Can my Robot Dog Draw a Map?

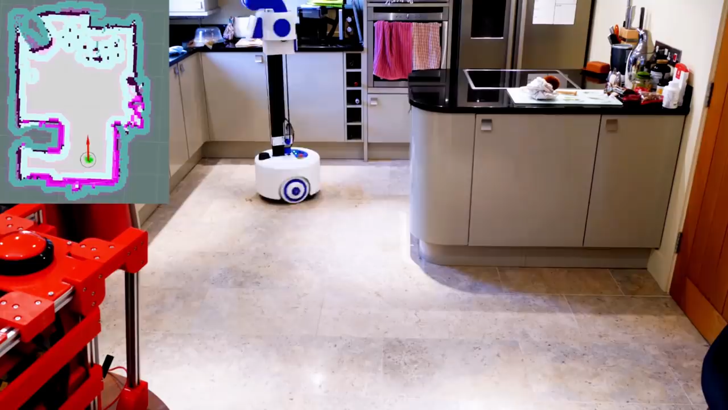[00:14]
Now normally a robot with wheels can have its wheel position measured so it knows where it is roughly using dead reckoning in its environment and that's really important towards drawing the map and knowing where it's navigating to as well as a number of other sensors.
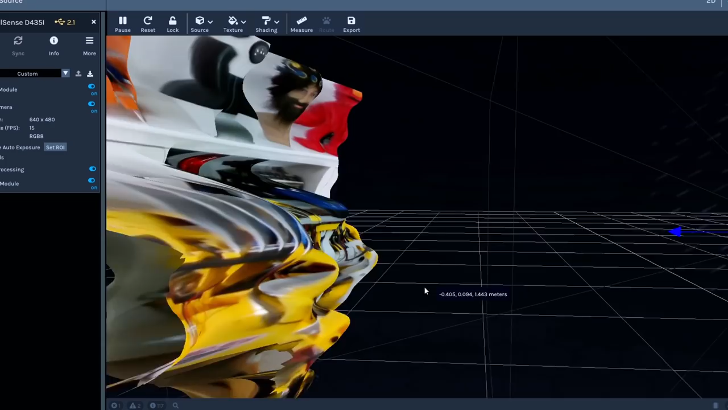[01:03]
Although we could use that camera a bit like a LiDAR and try and locate the robot in the 3D space that way what we really
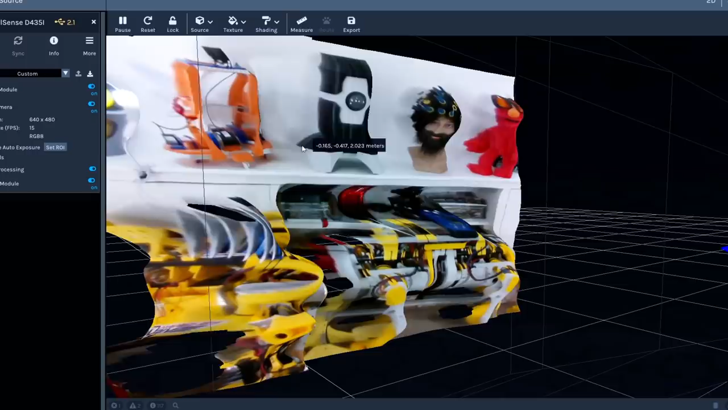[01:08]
need for tracking OpenDog is the Intel real sense tracking camera and I've got the T265 camera.
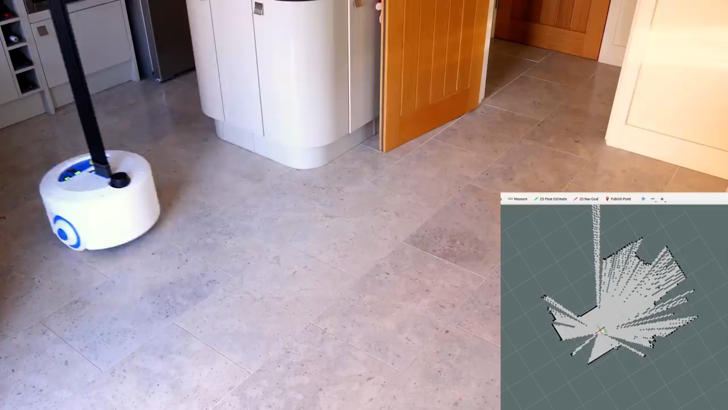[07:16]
That means that the robot knows where the laser is and knows where the robot is and it knows that
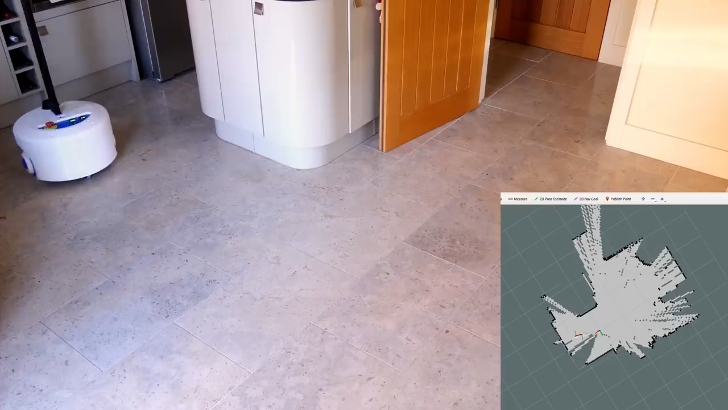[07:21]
odon the stationary reference in the environment is still and that means it can build the map and later navigate in it. This robot can autonomously navigate pretty well you can see we've set up a 2d nav goal there which is the red arrow it's planned a path and now it's navigating to it and it's really important that the odometry is set up really accurately so it
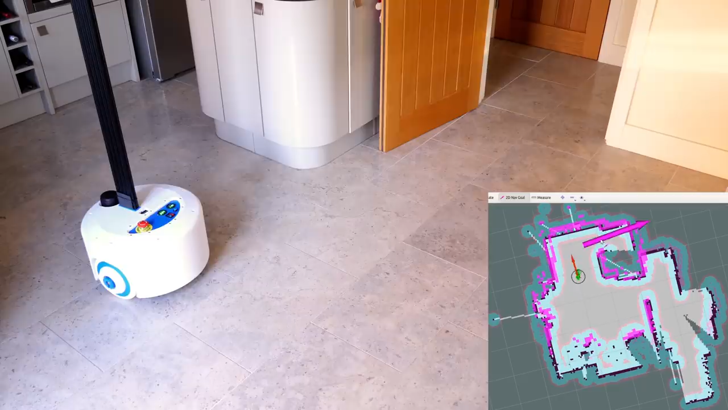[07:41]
knows where it is and that aligns with the laser really well. We can also see the additional pink areas on the map which is marking and clearing so it's comparing that with the walls it knows are on the
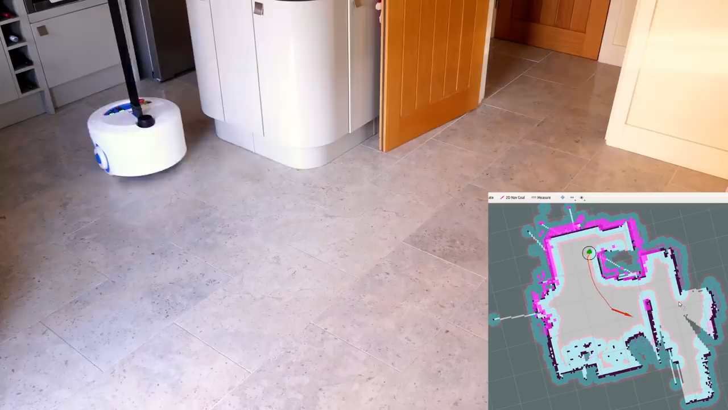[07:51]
map it's already made and also if additional objects get in the way it can mark those on the
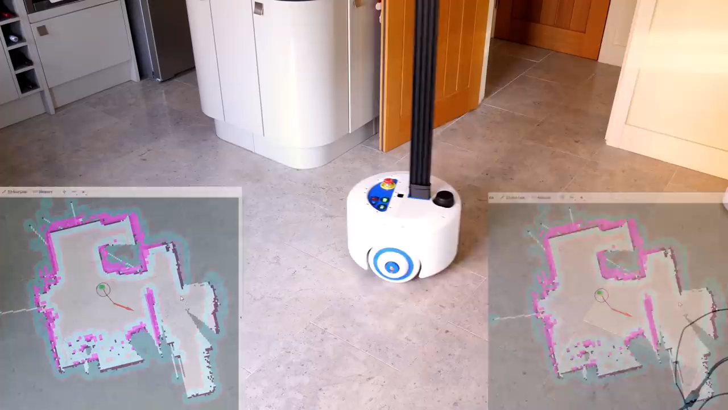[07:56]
map and clear them when they disappear so the robot can navigate around people or moving objects that would appear in the environment.
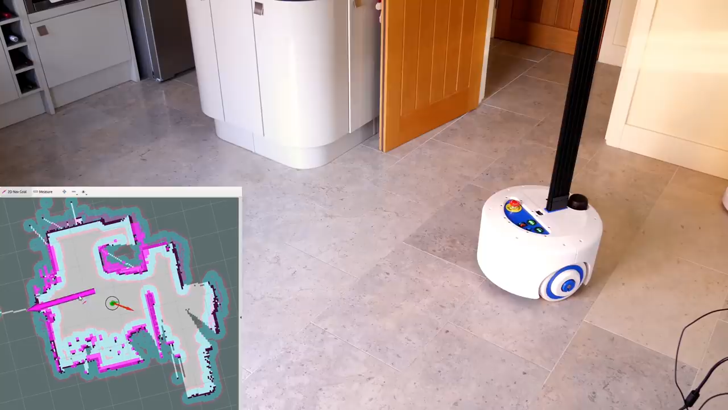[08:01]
But for Open Dog what we need to do is replace the wheel odometry that's measuring those wheel positions
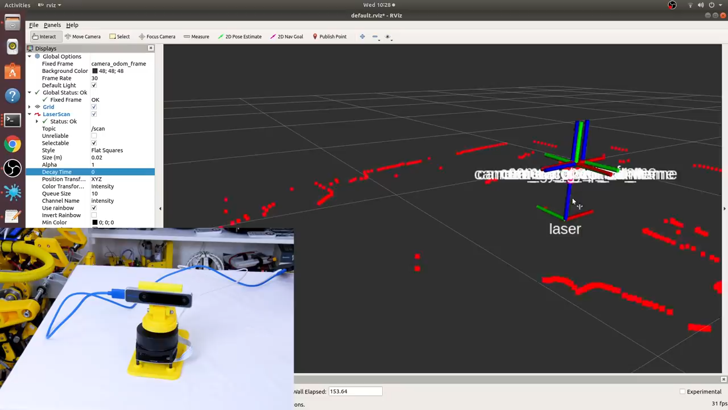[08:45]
the camera in translation the map should stay still essentially and that means we've got good
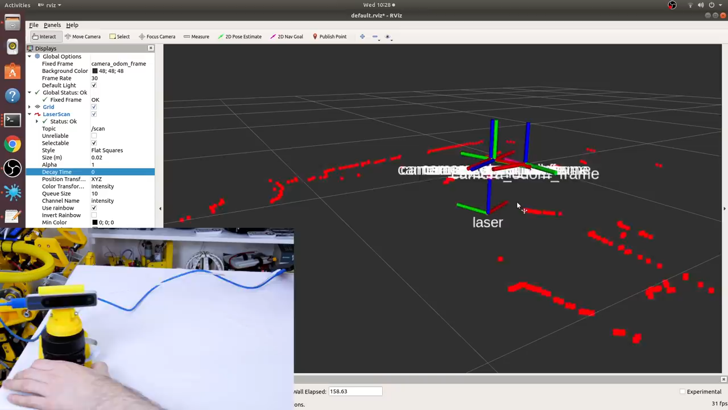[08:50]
alignment between a substitute odometry device in this case and the laser scan. To test this out and show you there's absolutely no wheel odometry I've taped it down to a bit of
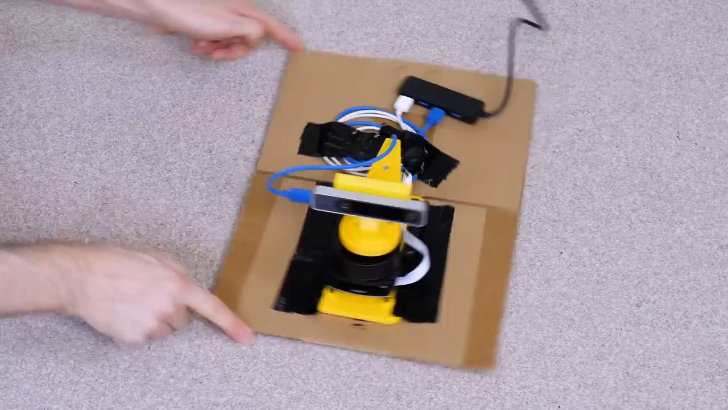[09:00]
cardboard and I'm going to pull that along the floor on some pieces of string and see if we can draw a map.
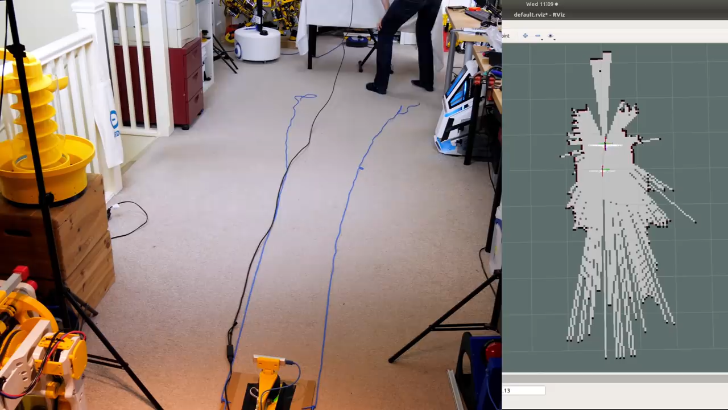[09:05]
I know this won't work quite as well as if we had it on a mobile base like a radio-controlled car or a
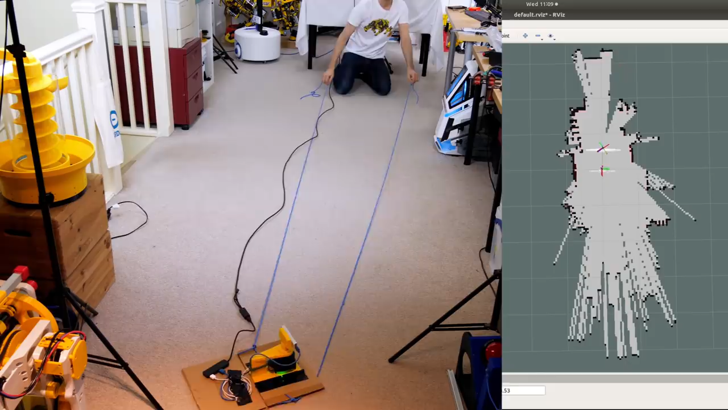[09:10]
mobile robot we could drive around because we can't get coverage multiple times in different areas. Obviously I can only pull it towards me and rotate it a little bit but nonetheless
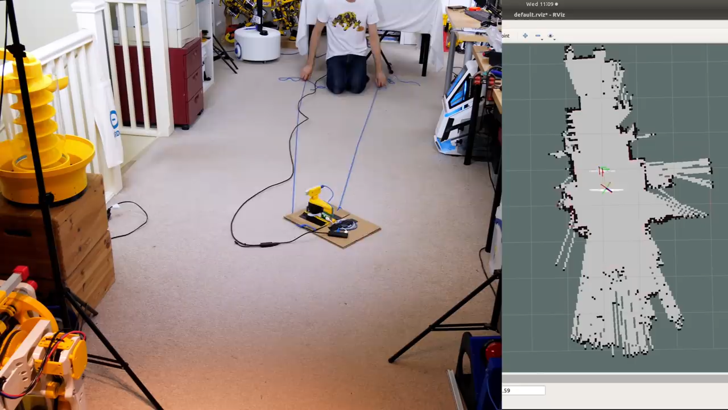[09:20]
we can still see the TF moving and that seems to be moving pretty accurately from its stationary reference and we can see that it's actually fleshing the map out. So as I drive past the stairwell there you can see that it's drawing that out and that actually seems to be working pretty well despite having no wheel odometry at all and relying solely on that camera so it knows where the laser is.
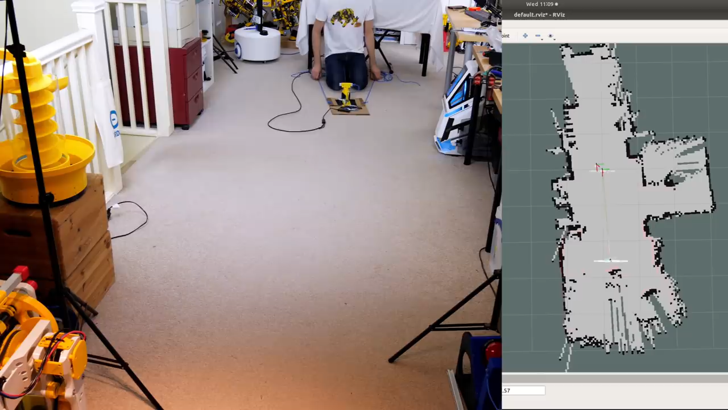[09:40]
That just leaves one thing to try which is putting the whole thing on open dog and walking around and trying to draw a map although I'm not sure if we should be shaking the laser that much but we'll see what happens.
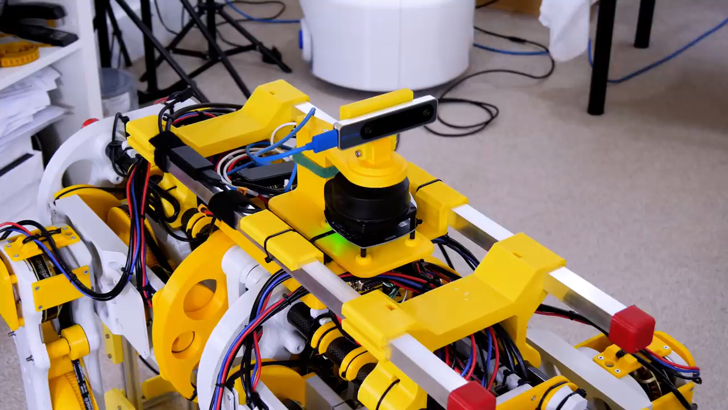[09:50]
That's the initial map getting generated from whatever it can see from a stationary standpoint so let's walk around a lot and see what happens. Now I'm not sure if the walls are gonna get blurred here or whether it's gonna work reliably but we can go over the areas several times unlike when we pulled it with a piece of string.
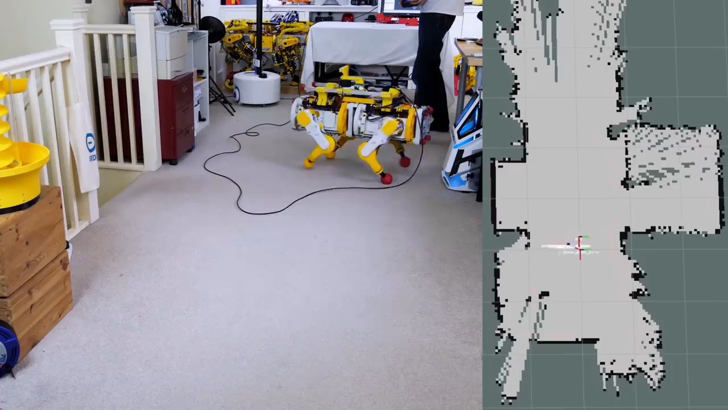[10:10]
So I'm gonna walk backwards and forwards quite a bit you can see the dog is really wobbly but of course that laser is coupled to the tracking camera really well and the tracking camera tracks really well so the two should stay in sync. So pretty impressive how well that's drawn the map actually it looks pretty square my walls aren't blurred and nothing funny has happened so I'll just drive up here a bit and see
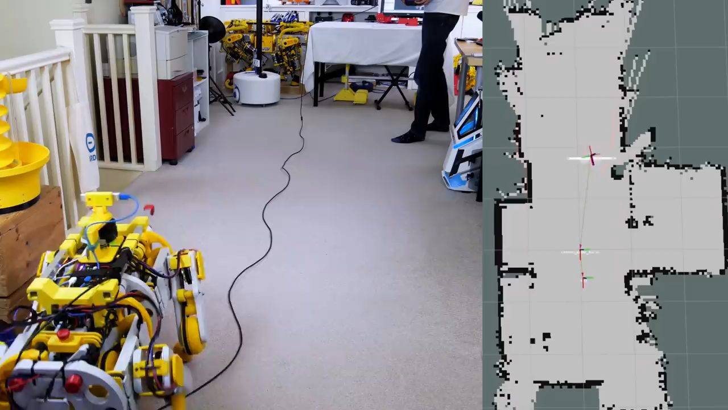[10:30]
what we can do there's some stuff stored which is why it looks a bit of a mess and there are quite a lot of objects like table legs and things around so we can't get to all of the walls but the walls we can see seem to work pretty well so I'm pretty happy with how well that works.